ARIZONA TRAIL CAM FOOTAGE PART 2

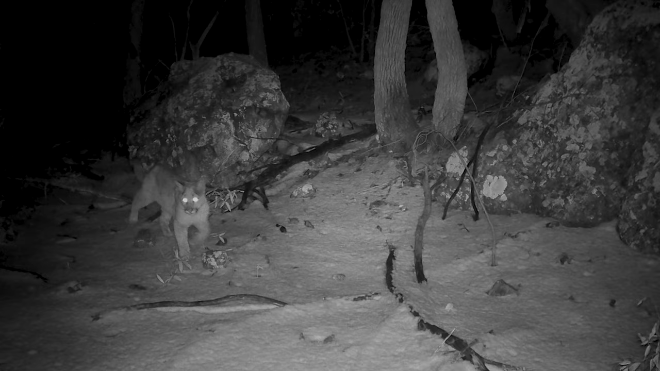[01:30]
The most significant capture, however, was this cow's deer missing a leg.